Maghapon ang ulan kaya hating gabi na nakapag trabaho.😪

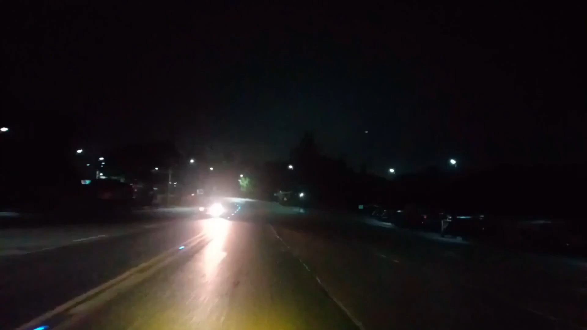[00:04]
Wala kang kasabay halos Bunti lang yung sa daan Mga sasakyad At yung mga enforcer tulog
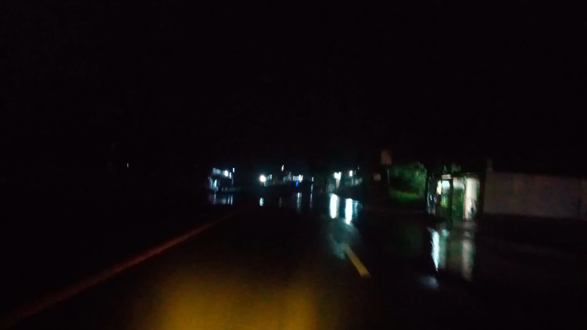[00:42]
AM na Ngayon lang ako lumabas Kasi anlakas ng ulan kanina Sobra
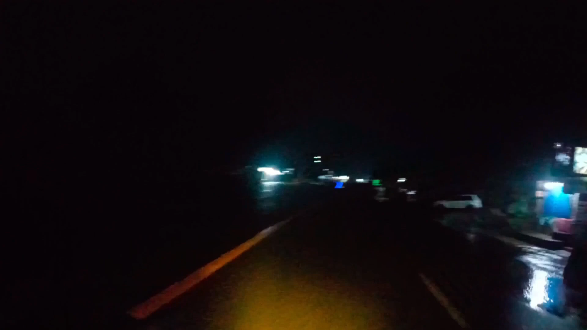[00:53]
Baka sa Manila Baka kung saan saan Kaya Ngayon lang tayo lumabas Tumila na yung ulan eh Let's go na Wala na halos ano no? Wala na halos mga Sakyan sa kalsada Kung mga ilan yung ilan na lang
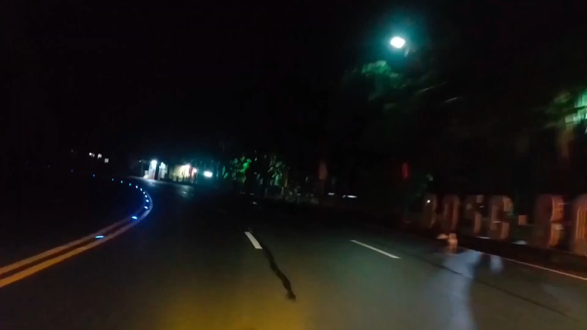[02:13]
Kaya wala na dahilan Para ako'y magluko Masala laging na Naging kabi At na nang buhay ko Kaya Magtiwala ka lang Laging Kapag motor no? Wala kang kasabay Halos Yan ang kaganda Kapag sa gabi Sa gabi Yung sa gabi Kanagre rides Konti lang yung Ano sa daan Mga sasakyan At yung mga Enforcer talog
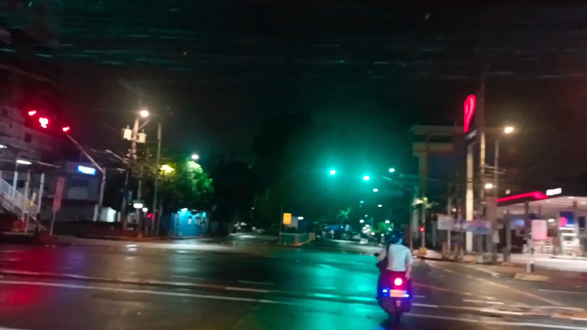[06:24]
No left turn So Di dereche mga tayo